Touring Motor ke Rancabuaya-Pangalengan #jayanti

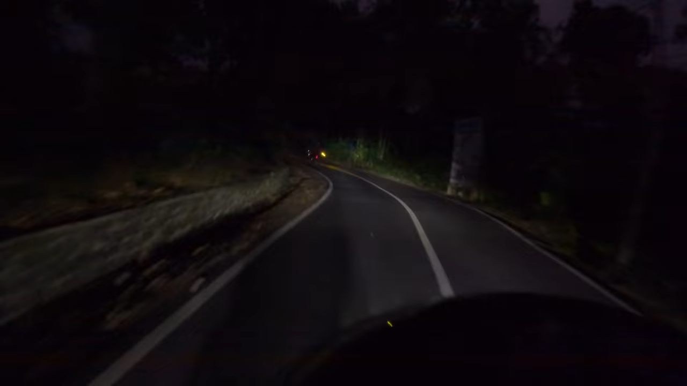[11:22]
pada saat keadaan seperti ini di jalan-jalan yang masuk pegunungan yang relatif gelap terus kemudian juga mungkin itu bakalan turun kabut nah ini mungkin juga harus jadi perhatian buat teman-teman yang bakal touring ke jalur-jalur yang seperti ini yang gelap jadi selain
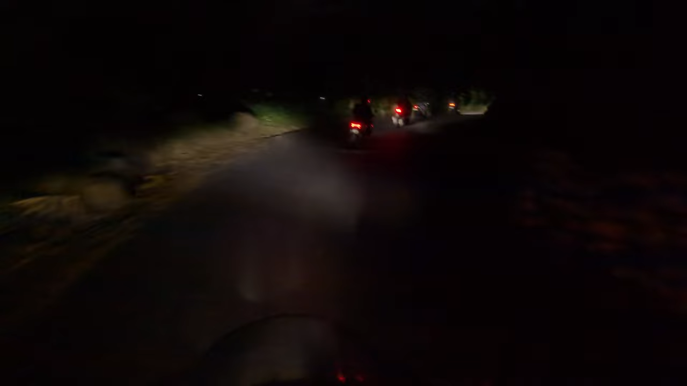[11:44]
mesin oli lampu juga mesti diperhatikan nah ini juga PR buat saya karena lampu motor saya ini kurang juga ya karena masih bawaannya atau masih standar nah mungkin kedepannya nanti bakalan diganti dengan bilet kali ya
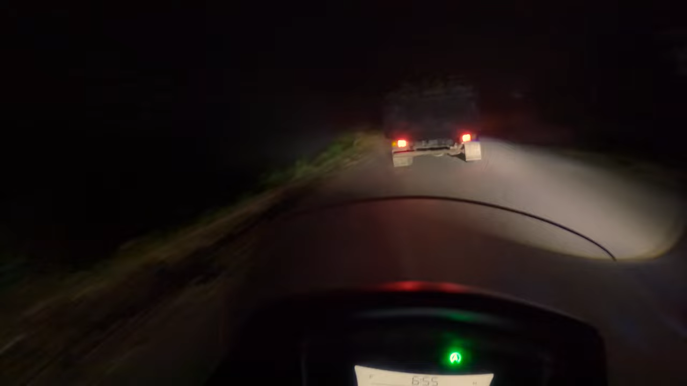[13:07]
after we enter the area of Cisewu, then the next to Talegong,
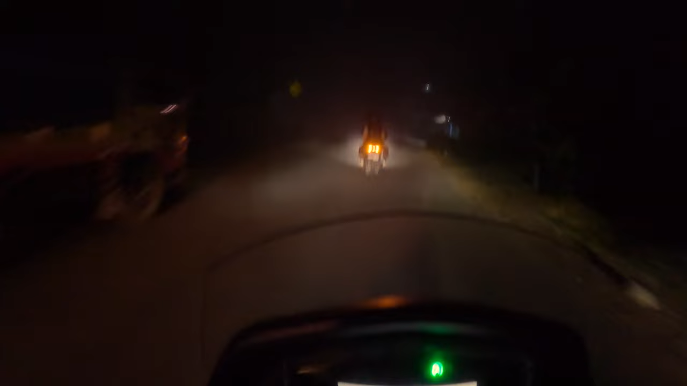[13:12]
and in Talegong this way, the mud that fell down, the mud that fell down, and the situation like this makes us extra waspada,
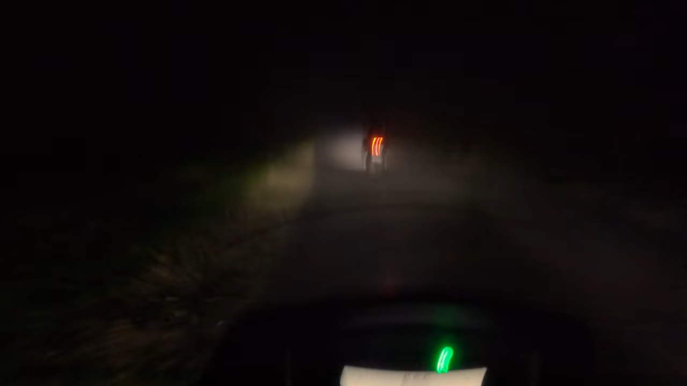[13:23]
that we don't have to be able to do the same with the mud, because it's only one motor, the truth is that the lamp is proper, so the position is in the front, and we follow from the back,
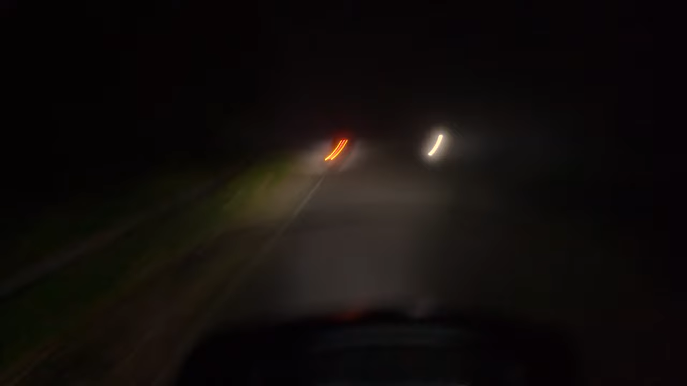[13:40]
because the lamp is enough for the motor, so we can see it in front of us, so we can see it in front of us. Now, so we're going to go, like a row from Badu. We're going to go to the Cukul area, so we're going to go to the area of Pangalengan, after that, then we're going to go to Taman Langit, then we're going to go to Cilenca,